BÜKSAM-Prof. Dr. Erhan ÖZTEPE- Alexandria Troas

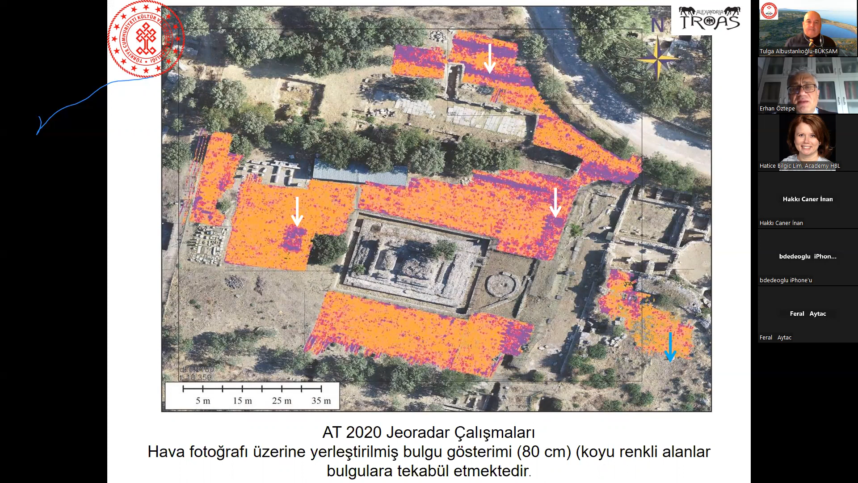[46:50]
Georadar çalışmaları kazmadığımız bölümlerde işte geç dönem, geç antik dönem çevre duvarı, bazı kalıntılar, özellikle de Altar'ın yeri gibi. Mesela Altar'ın yeri 2000'lerin başında Alman meslektaşlar aramışlardı bu bölgeyi aslında. Ama biz çalışmaya başladığımızda bu bölgede çok ciddi bir seramik yığını vardı. Yani kazıdan çıkan seramik bu bölgede toplanmıştı. Belki o yüzden tam ölçülmemiş de olabilir.